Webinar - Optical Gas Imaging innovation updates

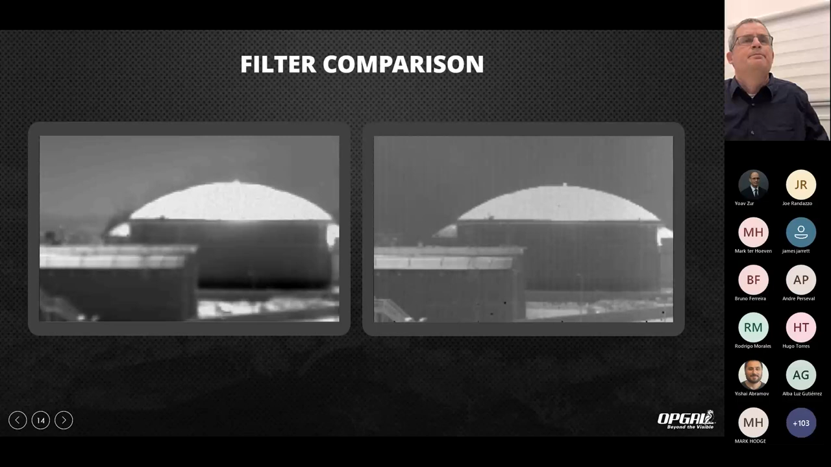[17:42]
This is summer day, summer day and very humid day. So, it can affect the humidity, can affect very much the thermal image. So, this is just an example of long range when we used, what did I do?